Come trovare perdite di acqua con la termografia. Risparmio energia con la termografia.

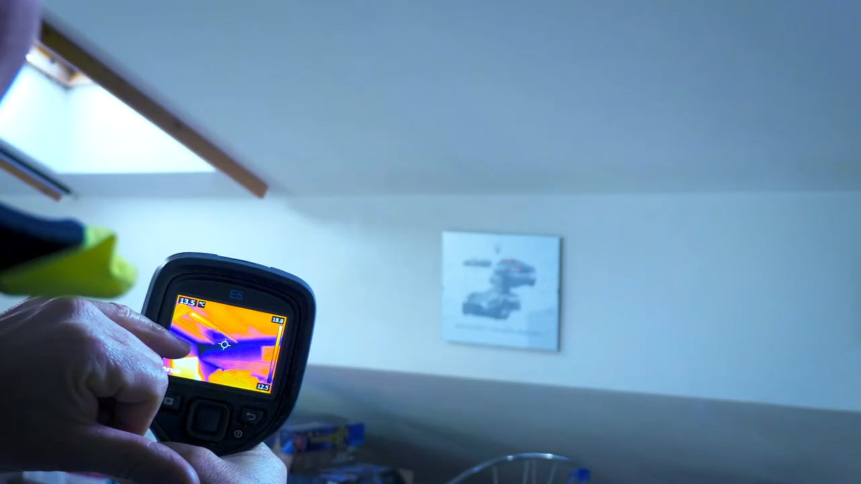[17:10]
negli angoli specialmente sono le parti più
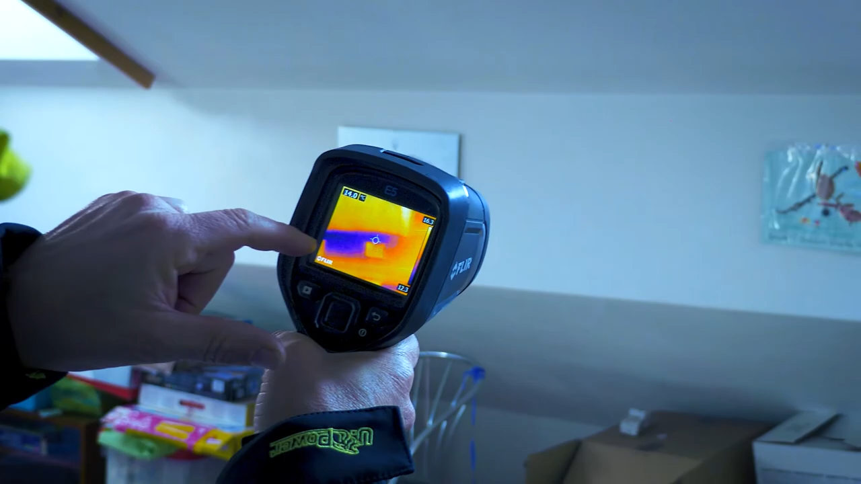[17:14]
fredde proprio
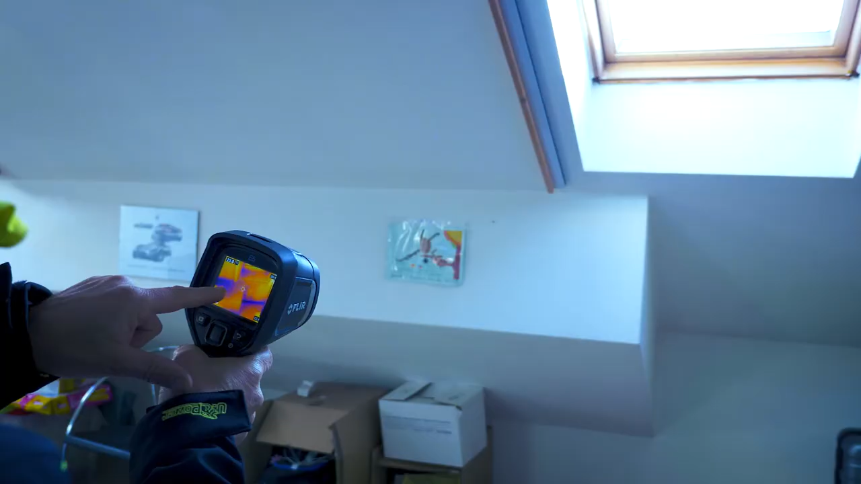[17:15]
perché il tetto non è coibentato
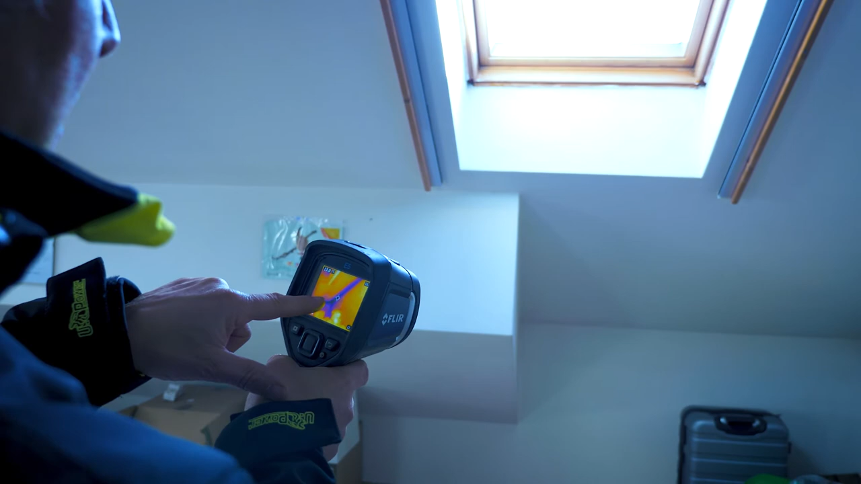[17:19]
la coibentazione solitamente è
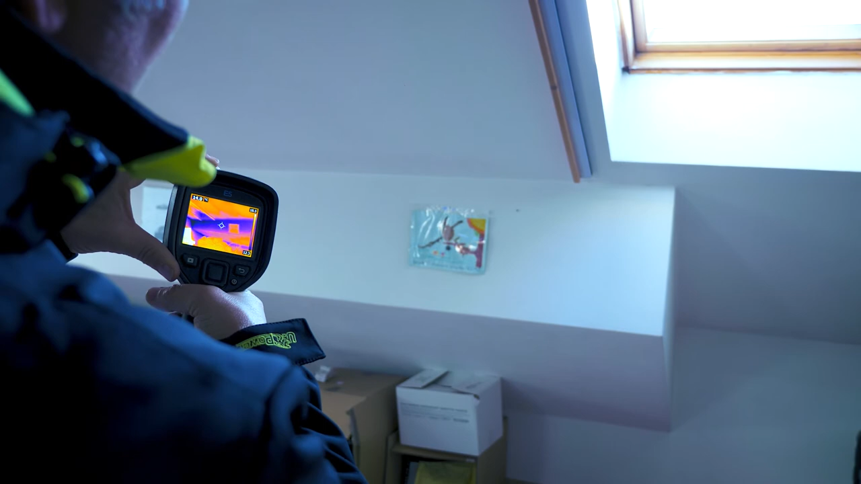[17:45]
i travetti grazie alla termografia riusciamo a capire
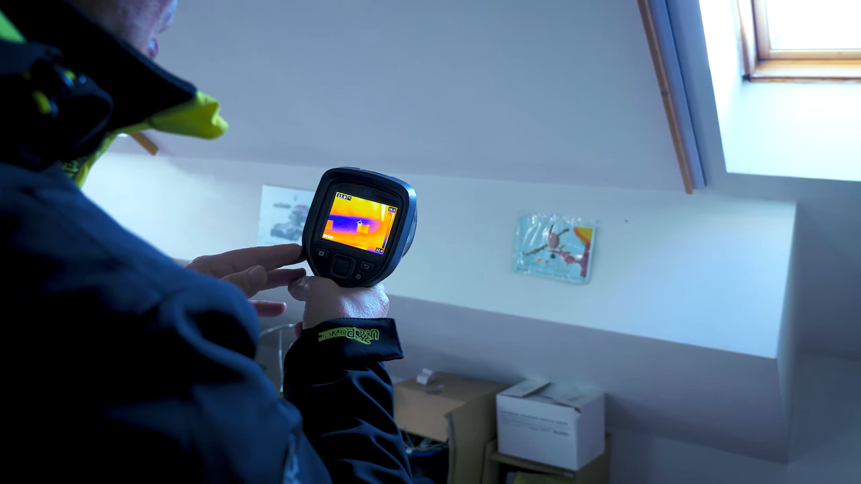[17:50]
come è stato costruito il tetto
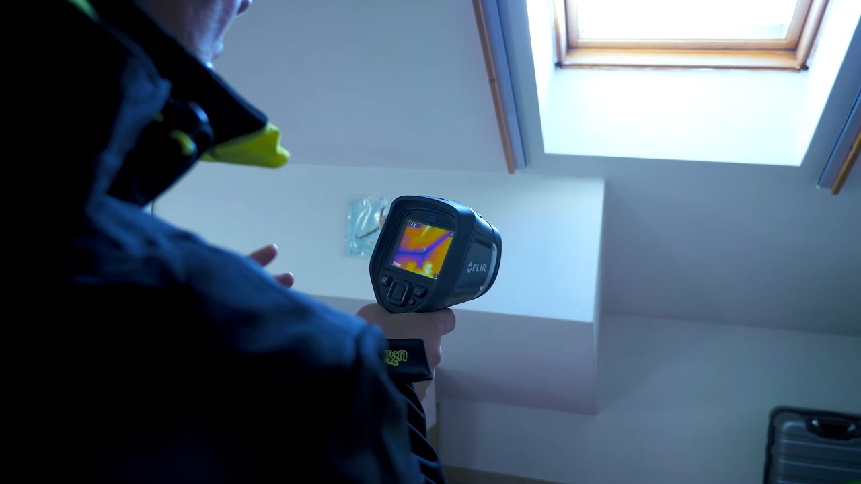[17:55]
quali sono i punti più nevralgici
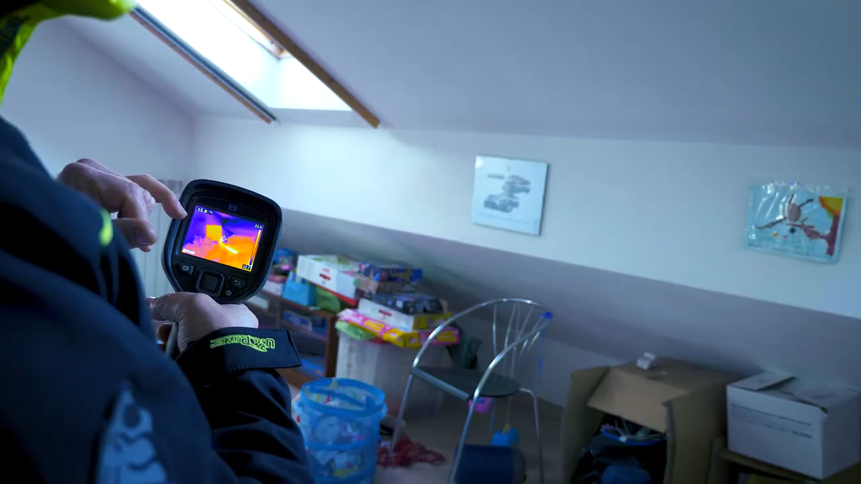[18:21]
possiamo osservare in questo caso il termosifone
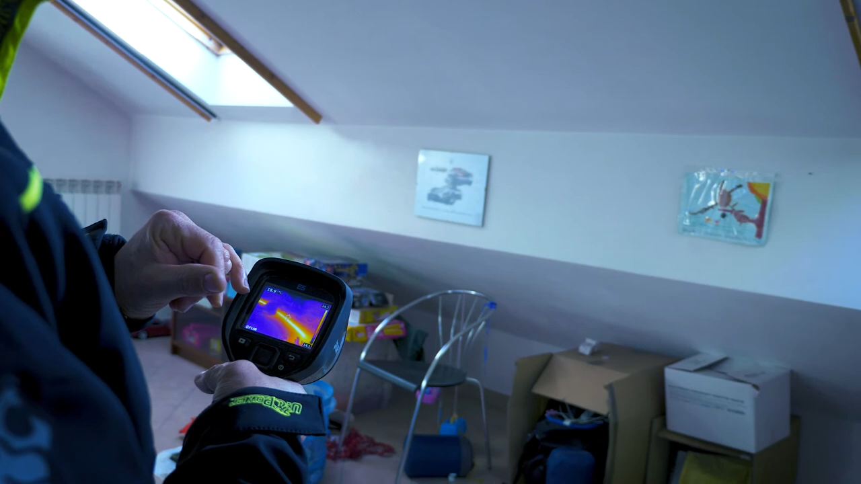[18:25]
è il tubo che va ad alimentare il termosifone quindi con la termocamera
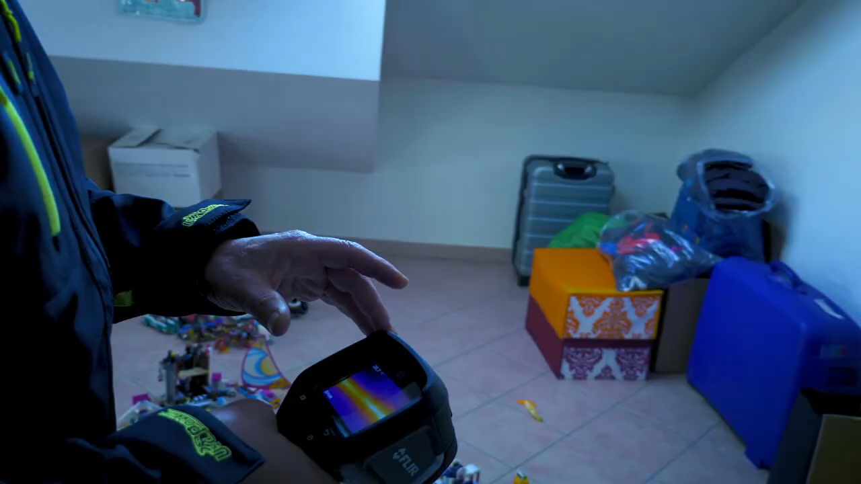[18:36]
quello che è il percorso della tubazione e
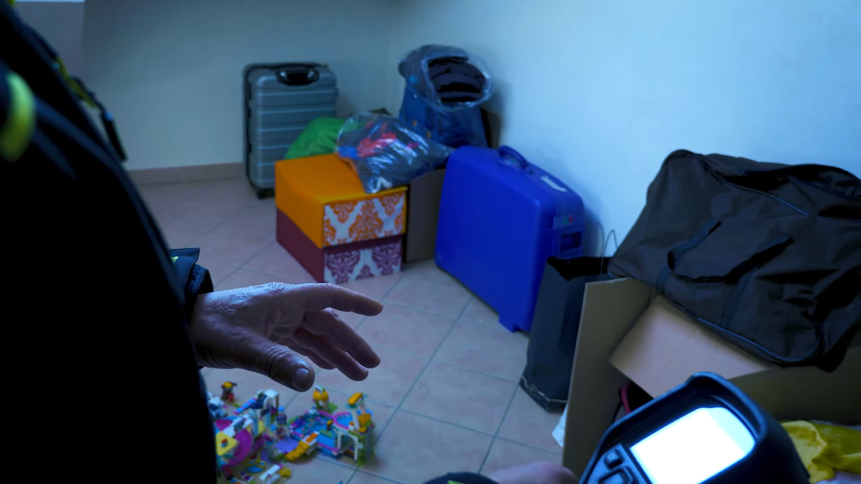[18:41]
andiamo a vedere da dove arriva
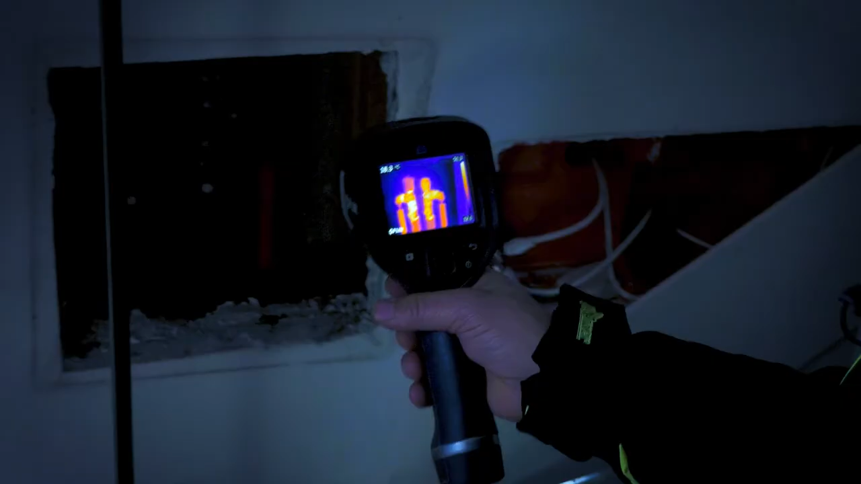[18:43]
andiamo a fare un rilevamento di temperatura con la nostra termocamera la FLIR modello E5 andiamo
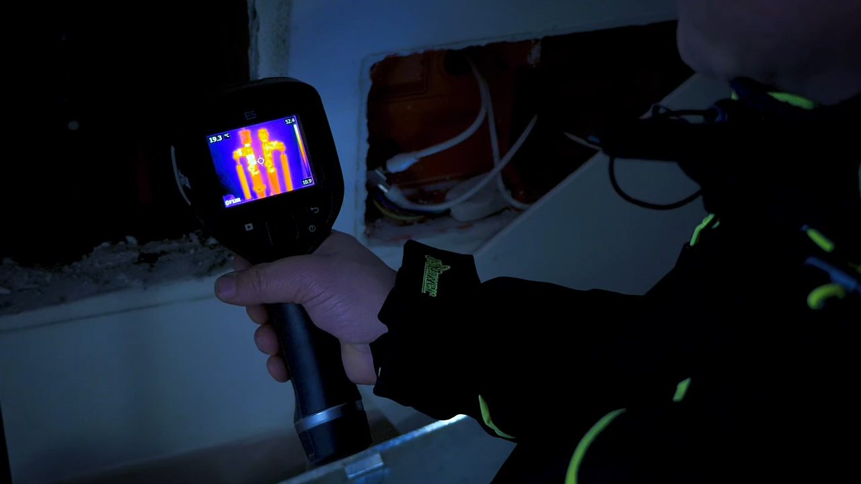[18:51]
a verificare la temperatura all'interno di un collettore dei termosifoni possiamo anche andare a scattare una fotografia da poter
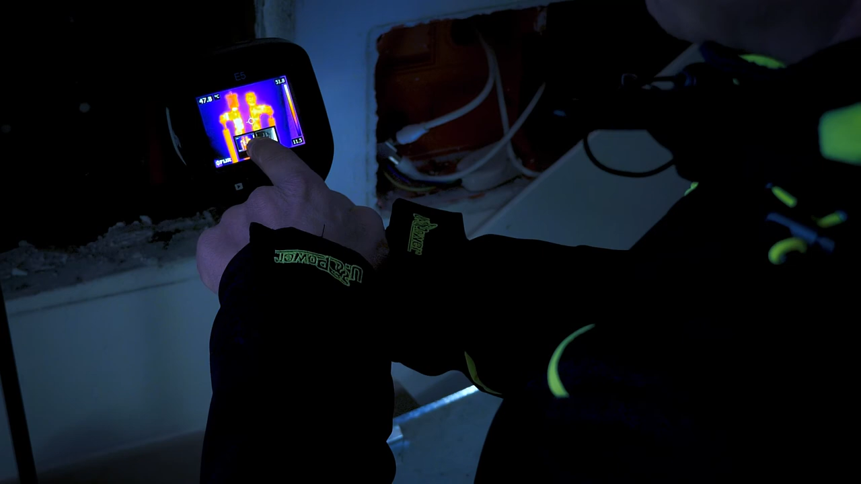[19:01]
analizzare in un secondo tempo con la nostra applicazione della FLIR in dotazione ecco